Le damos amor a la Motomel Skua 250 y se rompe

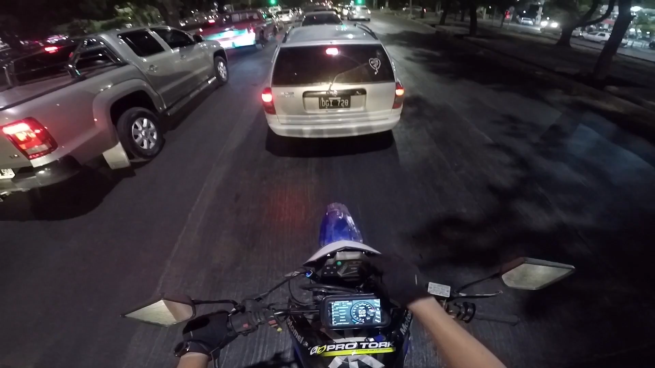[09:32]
tablero original Realmente Nunca Es la primera vez Que uso la escuda de noche No se ve nada No veo nada ¿Por qué no lo sacamos ahora? Porque van a quedar colgando La tripa Que es el que mide la velocidad Y no iba a tener indicadores de giro Ni de punto muerto ¿Verdad? Es algo secundario Porque ya Con esta moto Te
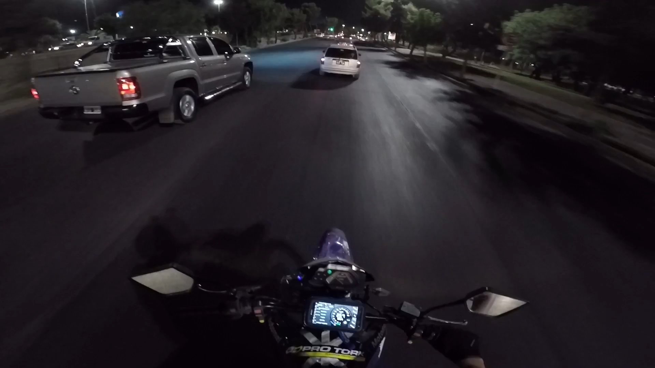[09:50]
acostumbras A no saber Ni cuando está puesto Porque por más que se prenda La luz de punto muerto No la tenés A veces Ah, está en punto muerto Solta la embrea El truck te tira Porque está en primera Bueno, vamos a hacer La prueba que siempre quisimos hacer ¿Cuánto miente? Y el sistema que hizo Rayman Para poner el GPS Es del más allá Porque yo lo puedo sacar Y poner Y está firme Ahí vamos
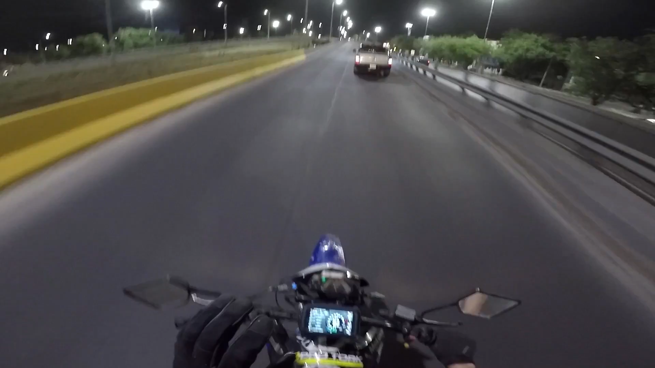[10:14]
Ya le digo La moto marca 80 Desde ya le digo Viene 80 Y el GPS A Ay, se me giró Vamos a Tengo que Ahí está Bueno, no veo bien A cuánto va esta porquería Pero marcaba 80 Y no era ni de casualidad eso Ahora tenemos algo preciso Que nos dice La velocidad de tiempo real Power